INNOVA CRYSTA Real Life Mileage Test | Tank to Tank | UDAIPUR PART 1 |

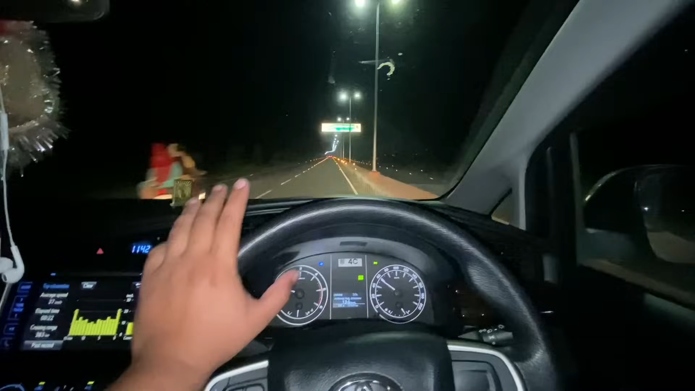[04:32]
ये देखो मतलब यहाँ ड्रैग रेस भी बढ़िया होएगी नहीं चाचू? बढ़िया है यार। देखो 5 बजे में तो हमारी गाड़ी चल रही है 80-90-100, तो यूँ टपा टप टप जाएगी यहाँ पे। अब जैसे आज है भाई फ्राइडे नाइट, तो 11:42 हो रहे हैं, तो 12 बजे तक अभी परिक्रमा शुरू करेंगे हम, तो 12 के बाद ही तेल चढ़ेगा बाबा पे।